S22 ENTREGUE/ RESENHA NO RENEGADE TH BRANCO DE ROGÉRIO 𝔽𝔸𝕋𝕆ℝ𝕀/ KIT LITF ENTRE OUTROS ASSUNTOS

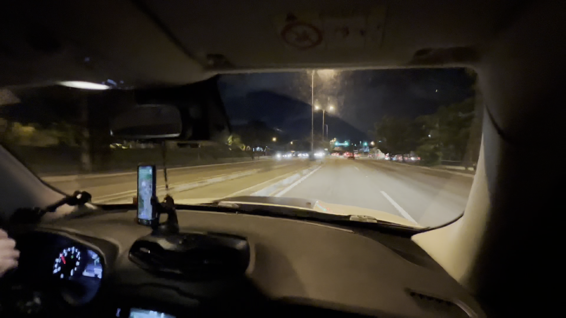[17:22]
Aqui aparentemente Castelão né Mas Não aqui é Caminho de Calcaia Aqui é a chamada Mister Hall Aqui já a saída Pra quem vai pro Piauí Saída de Fortaleza Aqui em Mister Hall Mister Hall Direto a Barra do Ceará A Barra do Ceará Um pouquinho mais para a direita É um viaduto pra ali né É o canidazinho Ah sei